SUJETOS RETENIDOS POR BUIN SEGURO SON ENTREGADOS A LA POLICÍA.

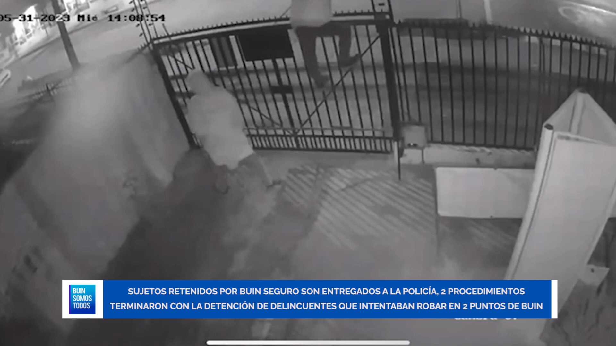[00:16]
En el primero podemos ver cómo un sujeto es retenido por personal de Winseguro. Este hombre habría ingresado a robar a una bodega.